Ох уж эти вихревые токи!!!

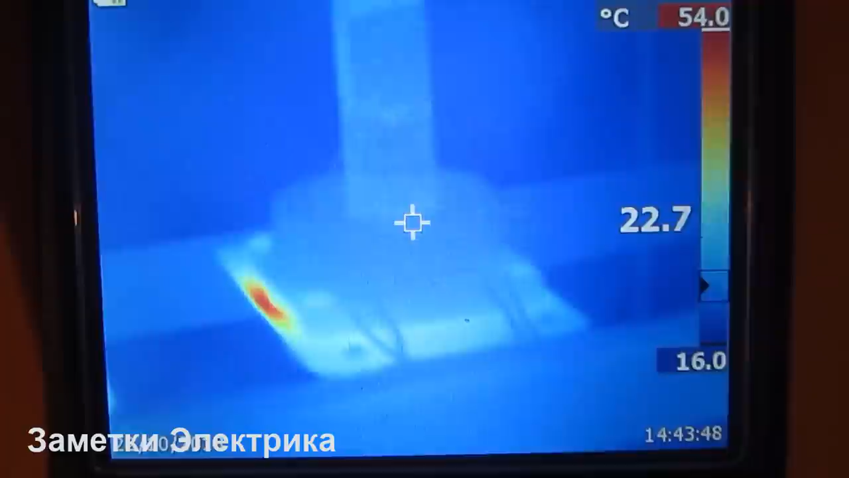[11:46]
On screen: spot 22.7°C, scale top 54.0°C, scale bottom 16.0°C
Установки Адаптационной Плиты Через Изолирующие Проставки Ничего У нас Не изменилось
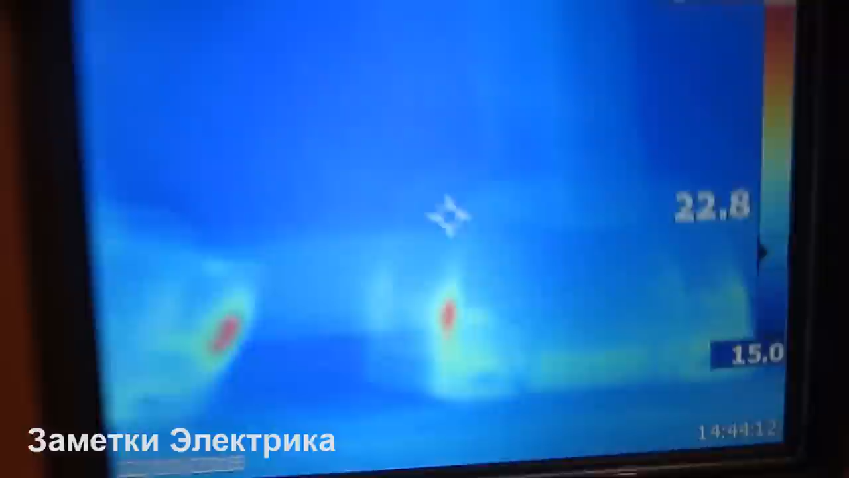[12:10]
Вот фаза Б То есть Вот эти места По-прежнему У нас Греются
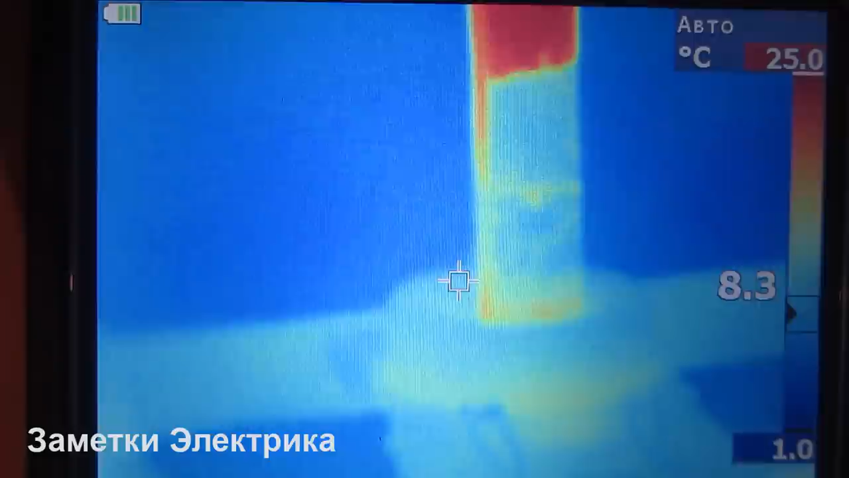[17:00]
On screen: scale top 25.0°C, scale bottom 1.0°C
Максимальная Температура 20 градусов В этих Местах Никаких Нагревов У нас Не наблюдается Фаза Б И фаза С
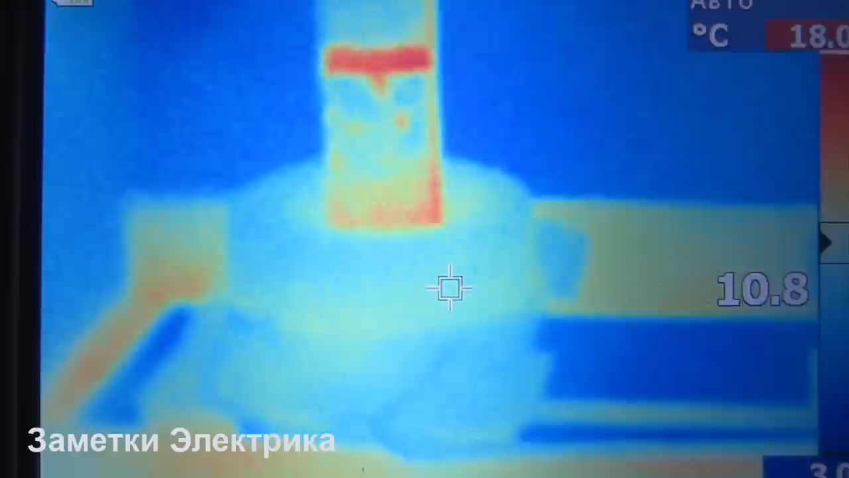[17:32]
Вот в этом месте Возникали Вихревые Токи
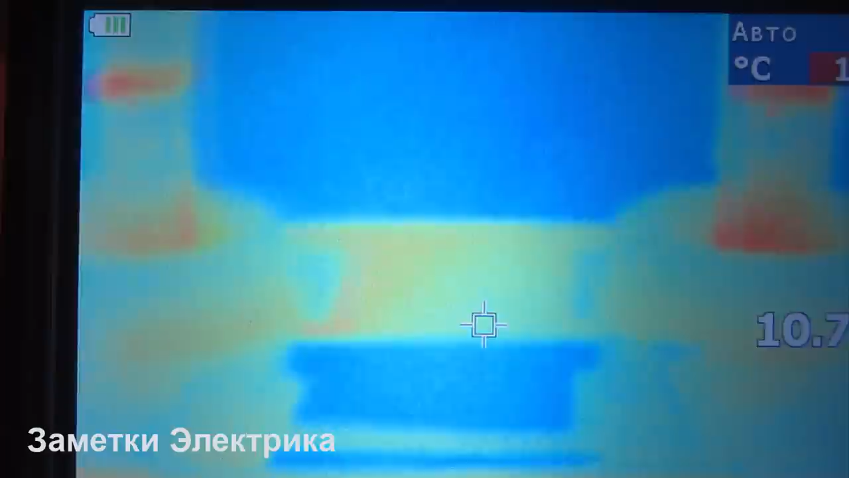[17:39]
Сейчас Мы можем Наблюдать Их Полное Отсутствие